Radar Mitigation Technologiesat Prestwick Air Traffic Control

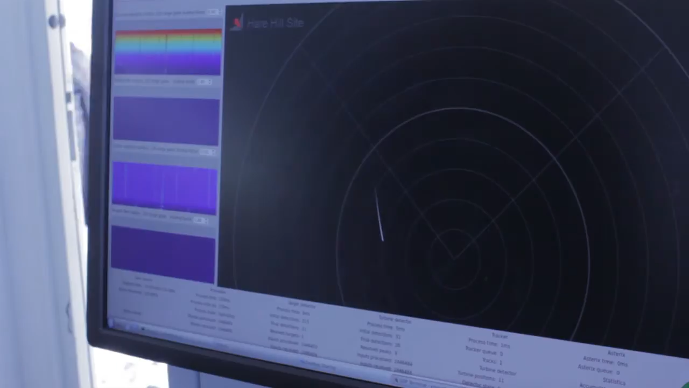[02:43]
It's a three-dimensional real-time radar that really does help to clean up the air traffic control picture.
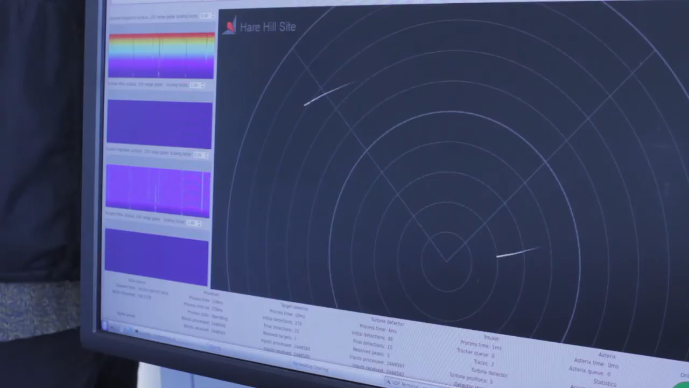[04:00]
Rotating radars only see a target 1% of the time. That means we can characterise what that target is, and if we can characterise it we recognise it, and therefore can take it away from a display.